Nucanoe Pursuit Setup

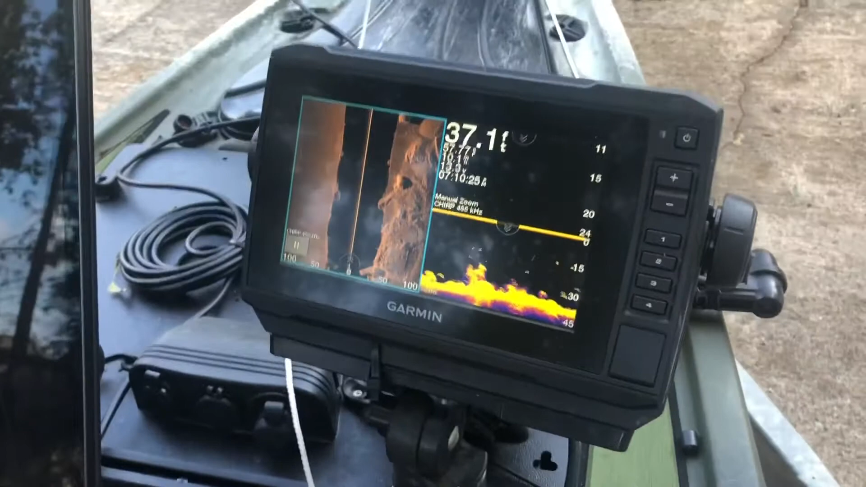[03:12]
7 inch Garmin with side view down scan
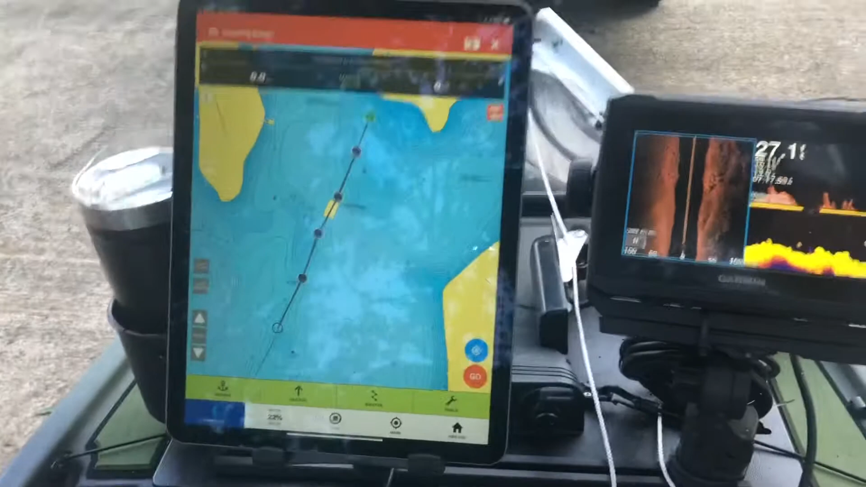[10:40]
and that trolling motor will follow that road bed and I can fish hands free without worrying about the trolling motor great product